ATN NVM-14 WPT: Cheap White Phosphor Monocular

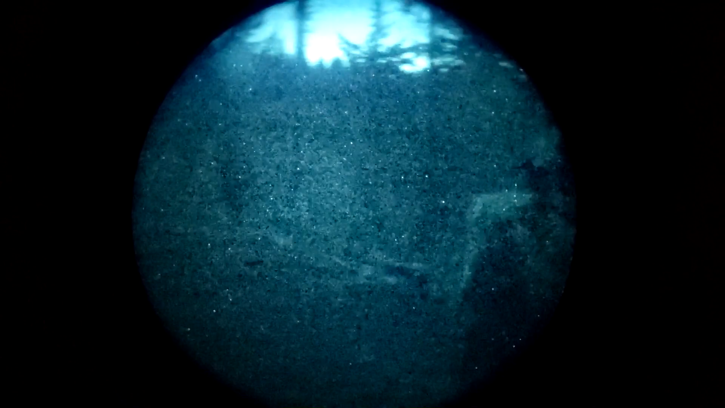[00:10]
Hey what's up gang, I had the opportunity to play with an ATN NVM 14 with a factory white phosphor tube for a couple of weeks.
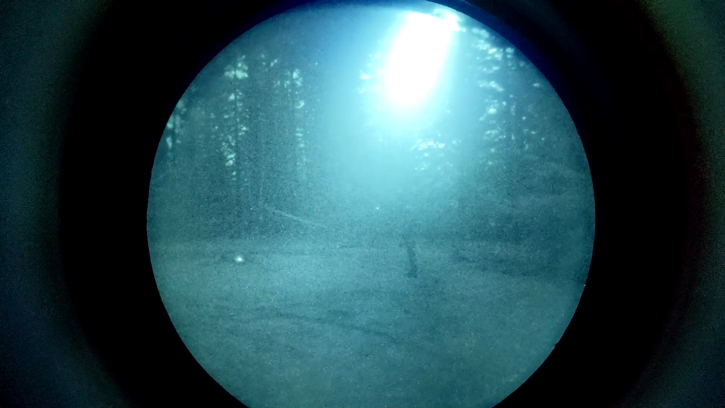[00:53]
However, this tube does not perform on the same level as a Photonis Echo, which is a commercially available Gen 2 Plus white phosphor tube.
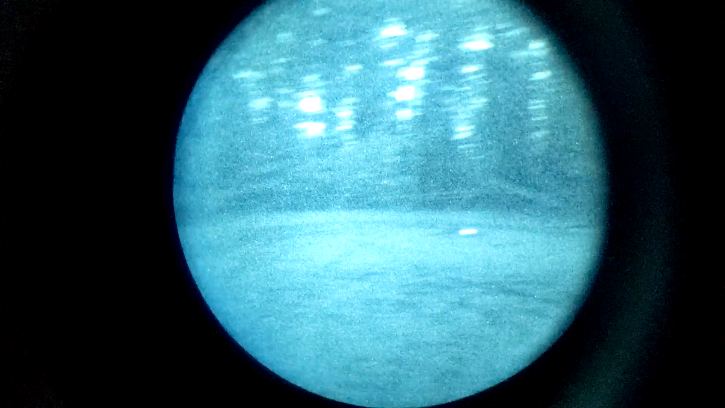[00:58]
For starters, if you buy a Photonis Echo, you're going to get a complete spec sheet telling you most of the performance characteristics of the tube.
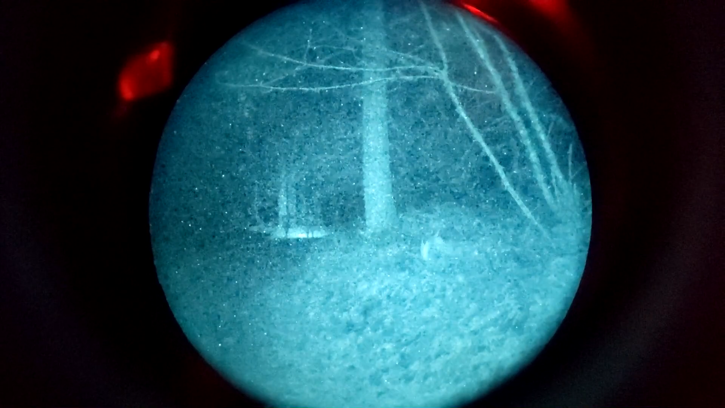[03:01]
The ATN white phosphor unit also has very impressive performance,
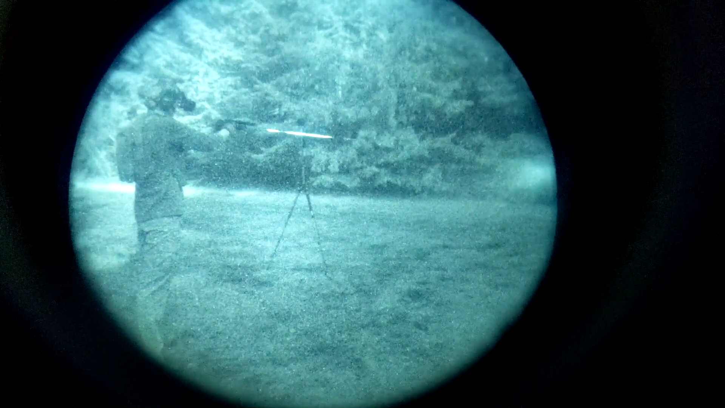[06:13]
more rugged housing with better optics and significantly better performance from the generation 3 green phosphor intensifier tube.
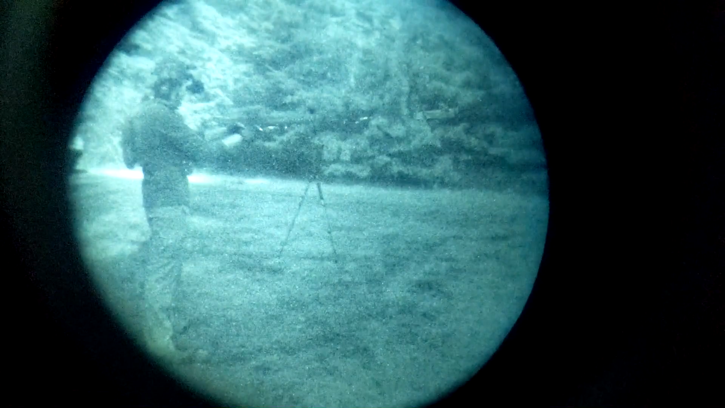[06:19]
If you just compare it with other generation 2 white phosphor, another option is the AGM Wolf 14 with a white phosphor tube.